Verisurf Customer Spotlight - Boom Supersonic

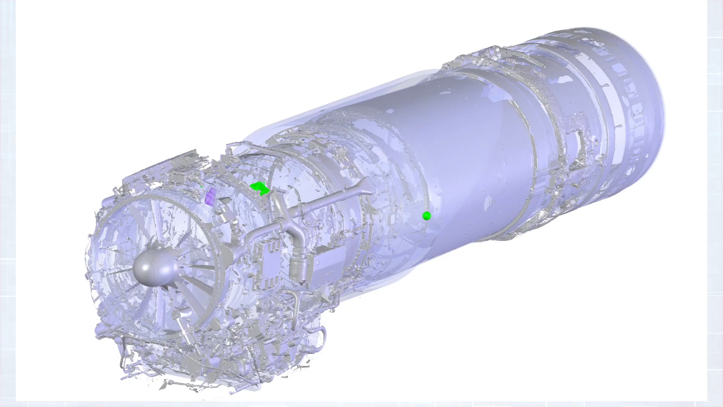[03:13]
Boom did not have a good model of critical interface points, so VeriSurf software was used to reverse engineer locations of features such as engine mounts,
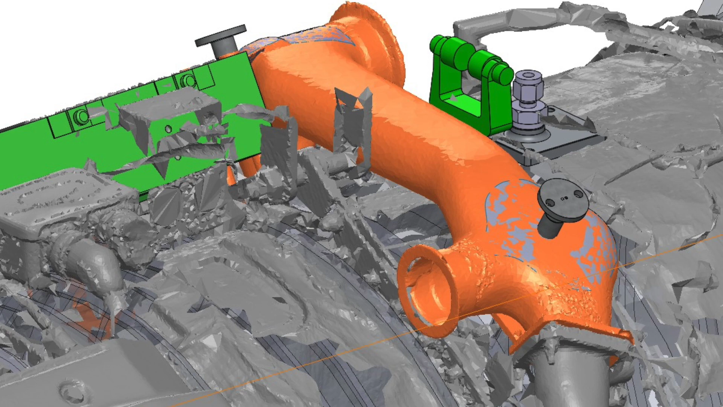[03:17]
gear drive shaft, fuel manifolds, and air ducting.